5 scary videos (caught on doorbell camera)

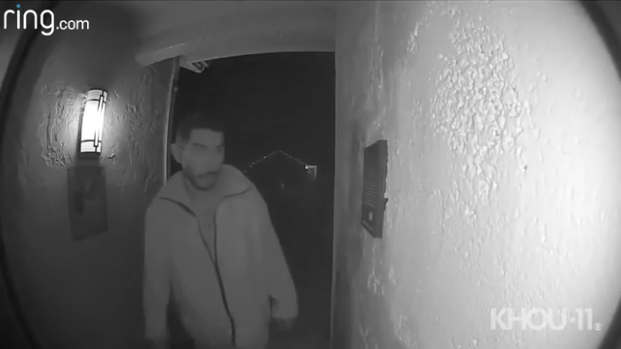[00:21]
Uploaded to YouTube and recorded in Salinas, California back in January of 2019. Take a look for yourself.
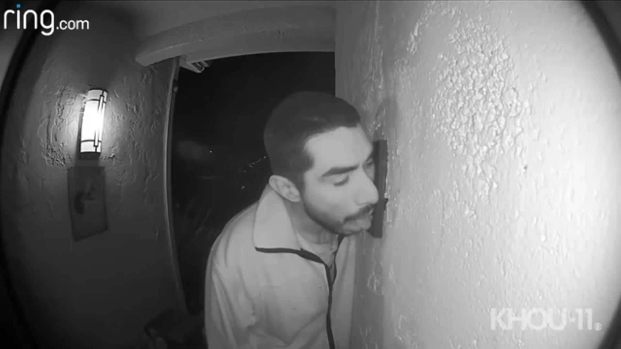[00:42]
The homeowner was shocked to see security footage of a man licking the doorbell.